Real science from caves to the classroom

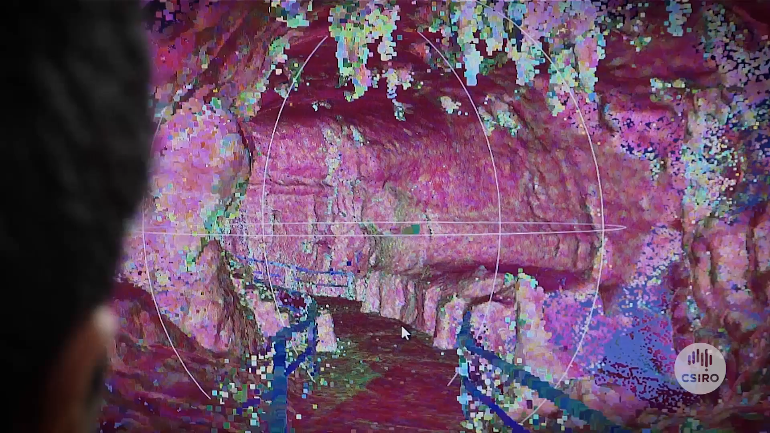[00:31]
put that into point cloud data, and then we can convert that into our 3D environment where we have students with their own avatars running around learning science.